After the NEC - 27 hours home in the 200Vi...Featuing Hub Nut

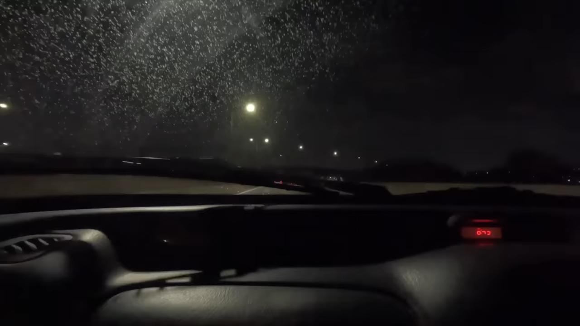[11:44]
I did forget one thing I forgot that I'd gaffer tape my window shut because